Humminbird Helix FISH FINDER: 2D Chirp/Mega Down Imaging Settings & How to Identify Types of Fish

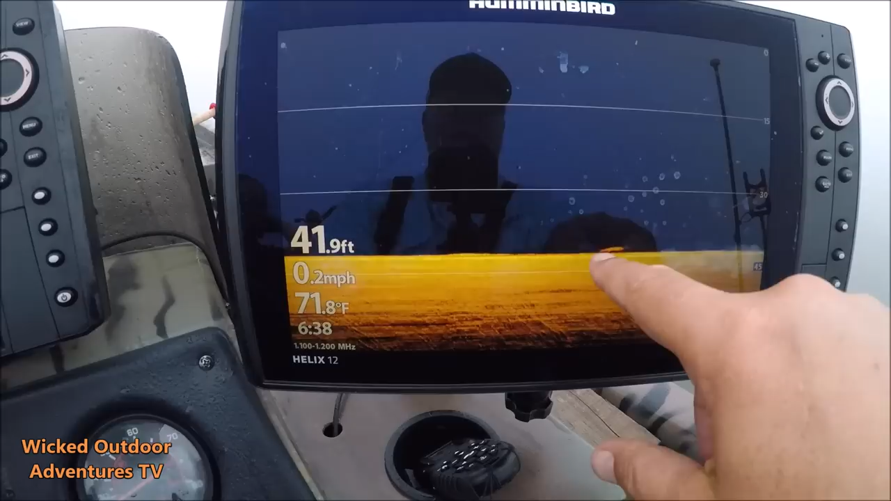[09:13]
On screen: depth 41.9 ft, water 71.8°F, speed 0.2 mph
Flathead catfish.
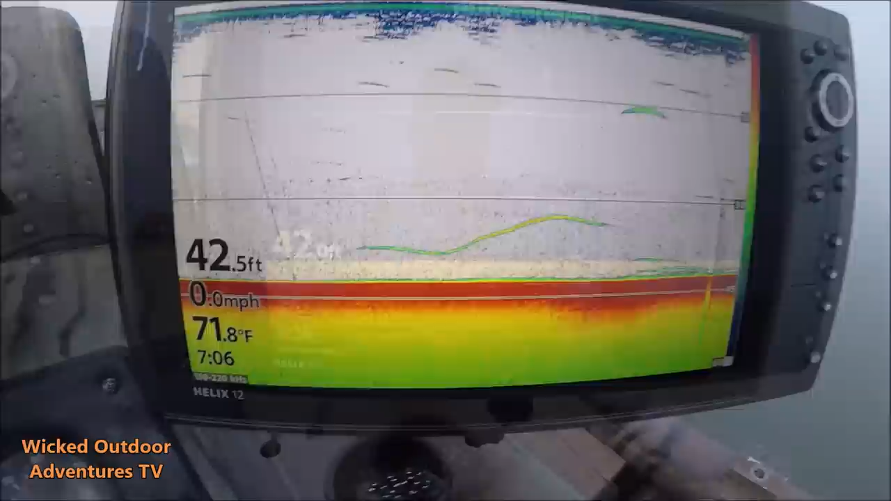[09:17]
On screen: water 71.8°F, speed 0.0 mph
All right, we're marking one right here on the 2D sonar right here. I can tell you what it is because I've already cheated and looked, but we're going to go right here and look.
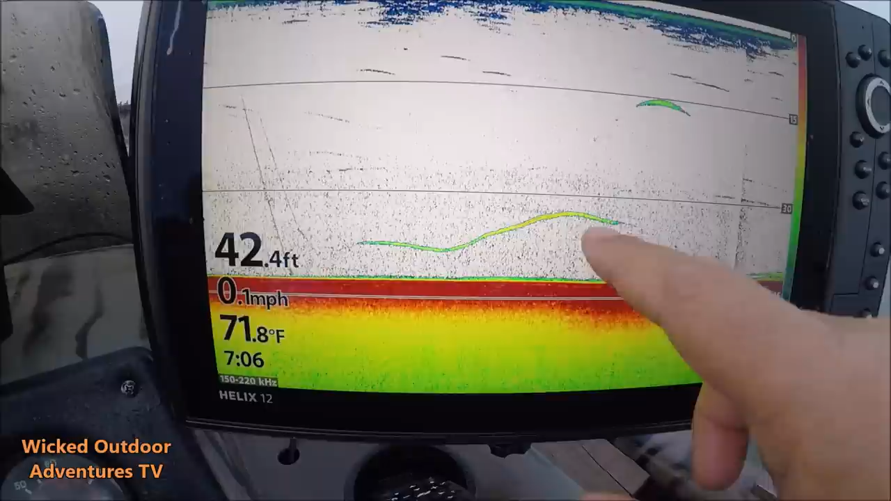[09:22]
On screen: depth 42.4 ft, water 71.8°F, speed 0.1 mph
Got a catfish right here around my bait. But I'm going to go to the 2D sonar.
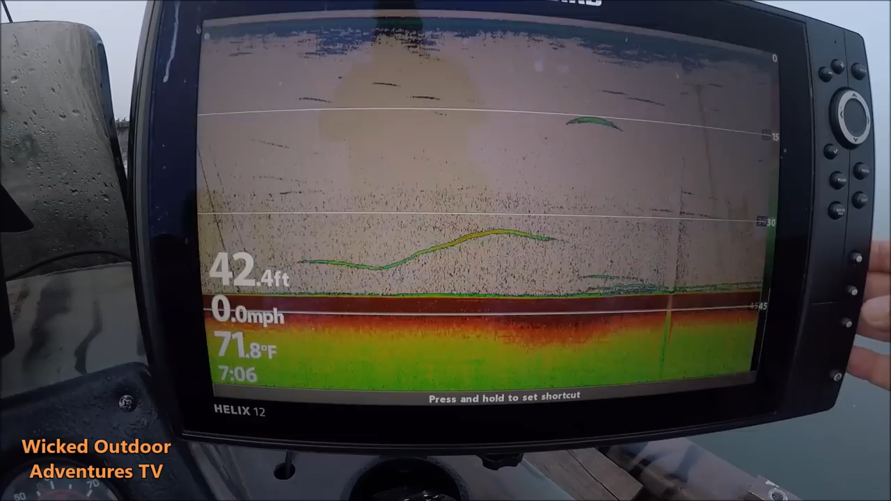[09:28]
On screen: depth 42.4 ft, water 71.8°F, speed 0.0 mph
You can see the fish right there. I can tell what it is without zooming in.
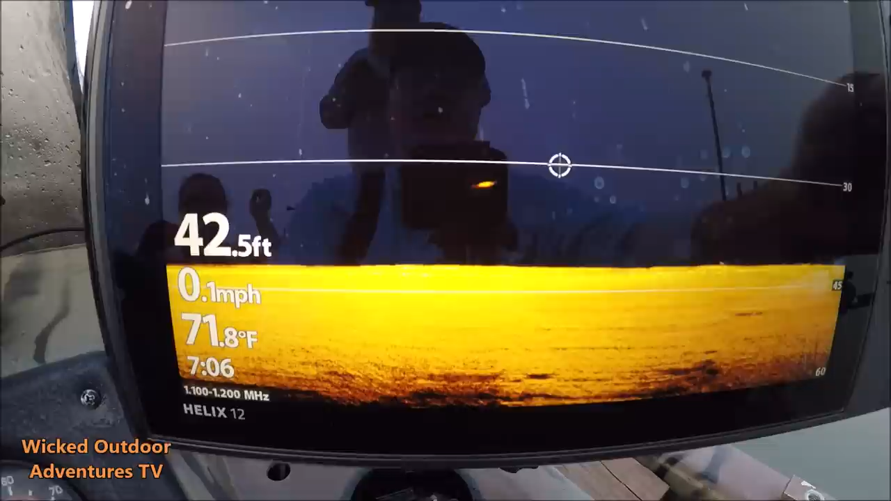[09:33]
On screen: depth 42.5 ft, water 71.8°F, speed 0.1 mph
It's a paddle fish. I believe. Let's zoom in on it.
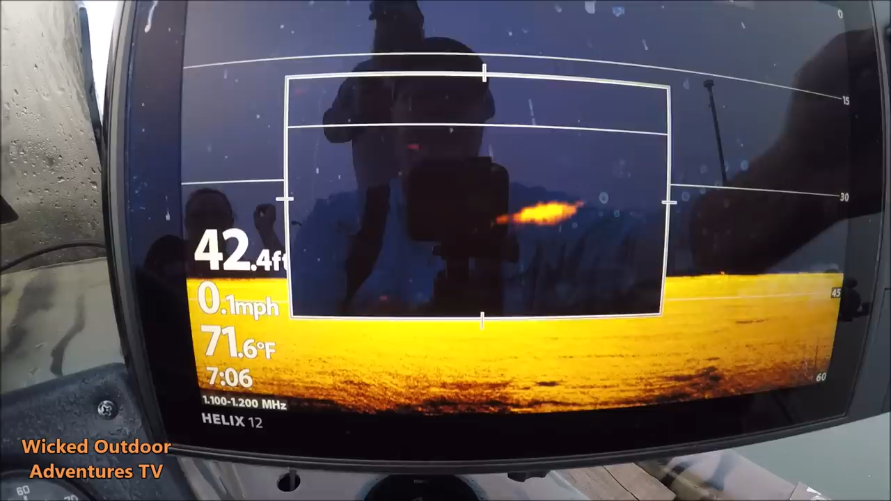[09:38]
On screen: water 71.6°F, speed 0.1 mph
Yeah. You can see the long nose on him right here.
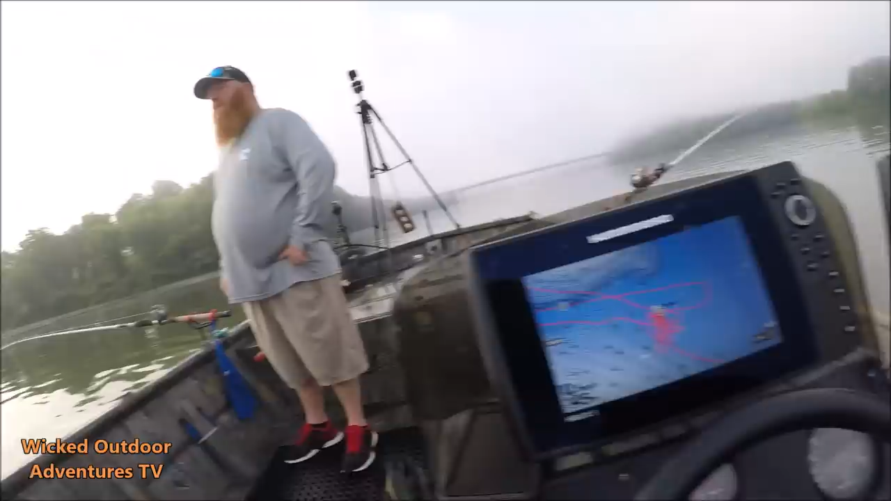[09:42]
All right, we're getting a bite right here. This is what it looks like on the fish finder. Here's the fish biting the bait.
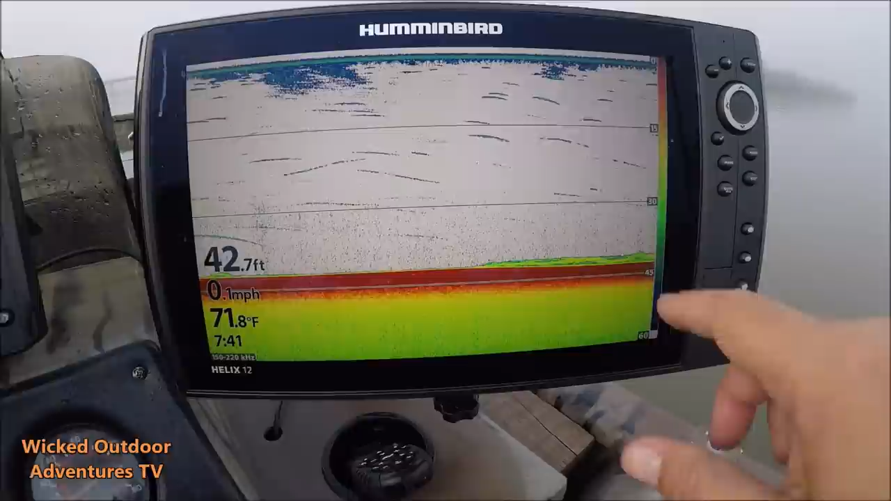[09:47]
On screen: depth 42.7 ft, water 71.8°F, speed 0.1 mph
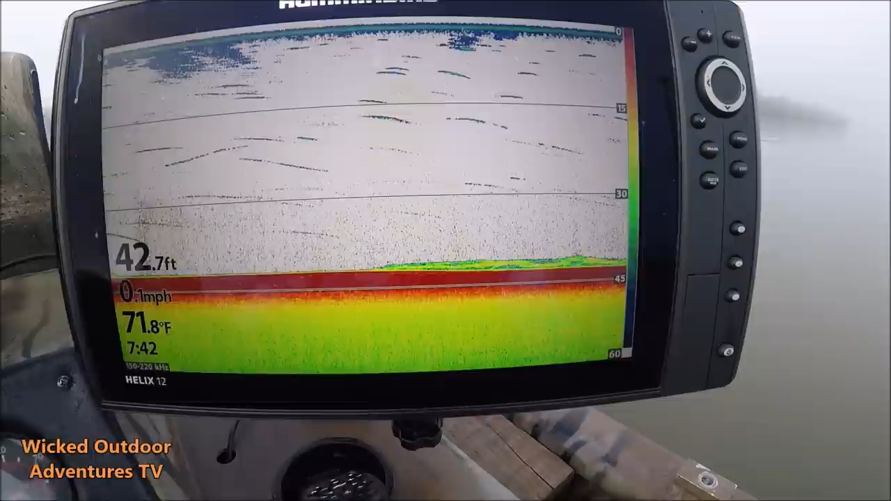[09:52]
On screen: depth 42.7 ft, water 71.8°F, speed 0.1 mph
Now I could actually watch the fish finder right here and tell you when the fish either hooks himself or he quits biting it. He's staying on the bait right here. Looks like he's getting ready to leave it alone.